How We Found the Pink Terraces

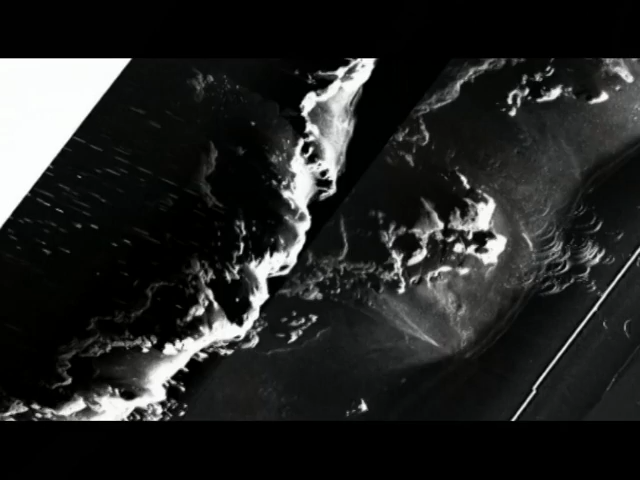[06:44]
And you can even see what appears to be round holes where the pools would have come and the hot fluid would have come up and emptied over the side of the terraces.